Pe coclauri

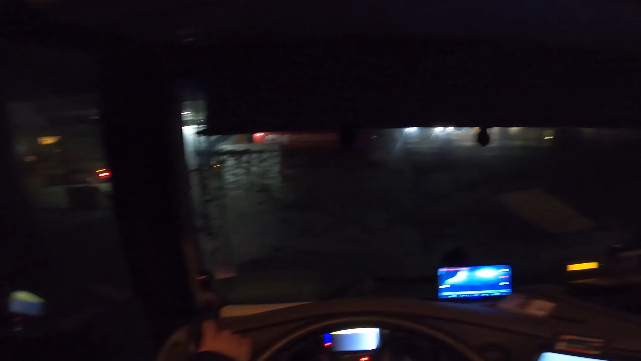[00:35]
Mamă. Se vede. Avem vizibilitate măcar, ia să bag așa telefon până un alta. De...
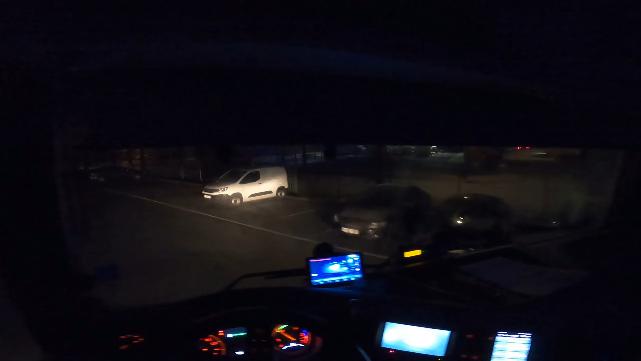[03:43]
Și mașina mea, bă, de dimineață, vai, iar gheață pe ea, dă-i. Râșcâie cu racleta aia. Ce faci, guriță? De pizda aia bună, de pulă, e una pe aici bună.
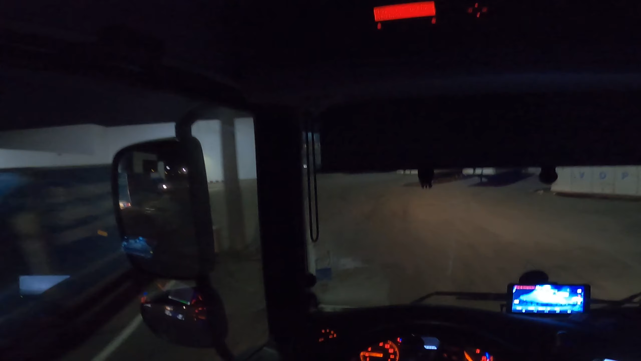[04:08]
Asta e o parte a clădirii care e tot a noastră, dar au închiriat-o la o altă firmă mai micuță. Uși cu spălătoria, dacă nu sapă ăștia și pe aici de rup. Ba, pula, au turnat pe aici, au turnat niște betoane. Niște chestii.
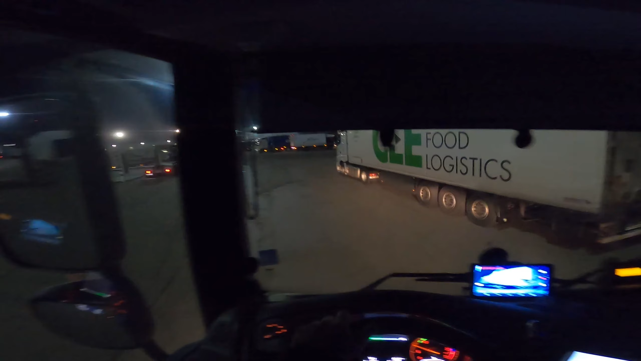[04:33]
Dar și când o gata, sunt curios să văd cum spală, merge, nu merge.
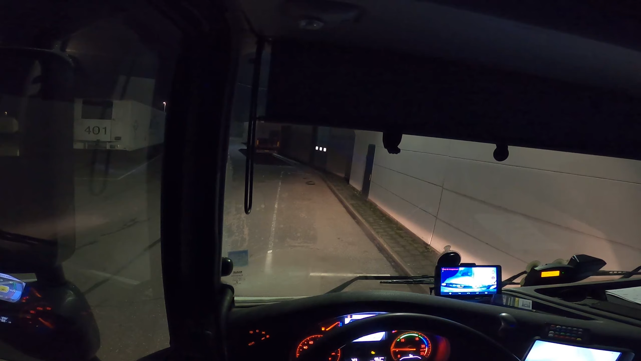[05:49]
Se ridică asta, mă, sau ce face? Mă uit la faruri acolo, pe colț, la perete, pe margine de la perete.